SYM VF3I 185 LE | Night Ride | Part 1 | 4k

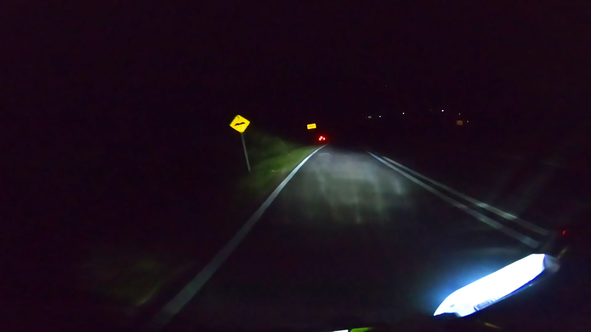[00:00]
Alright guys, bertemu lagi di channel saya Gaman Rider. Hari ini kita akan buat perjalanan sebelah malam pula. Perjalanan agak sunyi lah. So, hari ini sudah jam 8 malam. So, kita akan menempuh jalan yang sunyi sekitar. So, kita try juga di lampu nih, terang atau tidak LED kereta.